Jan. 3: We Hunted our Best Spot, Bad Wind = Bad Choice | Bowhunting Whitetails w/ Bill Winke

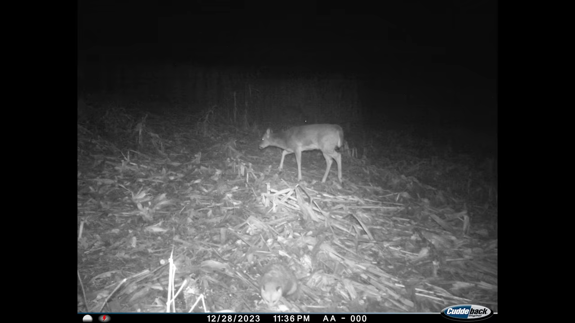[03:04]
photos on it um granted it wasn't on a food plot but there
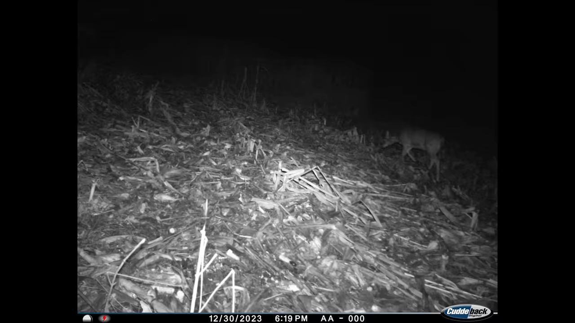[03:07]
wasn't any of them that that had a lot of photos of deer most everything was at night except for a few fawns